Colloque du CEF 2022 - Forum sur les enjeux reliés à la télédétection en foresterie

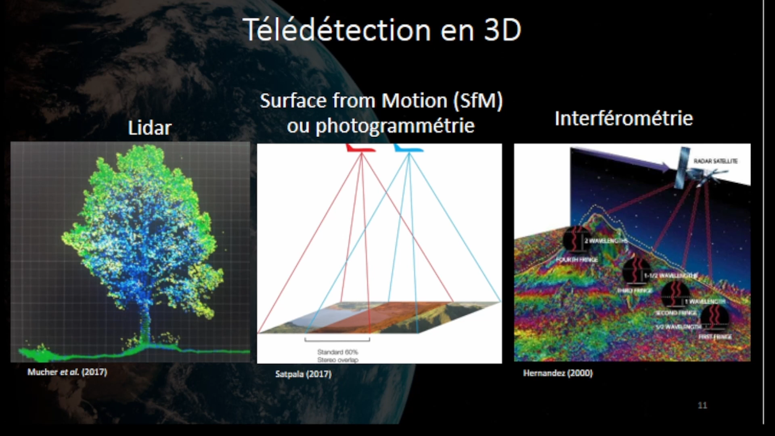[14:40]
just the surface with the photogrammetry, it offers an opportunity very interesting. There is also, of course, the radar which allows the same thing as well as the surface. But, there, we have more information that we can diger,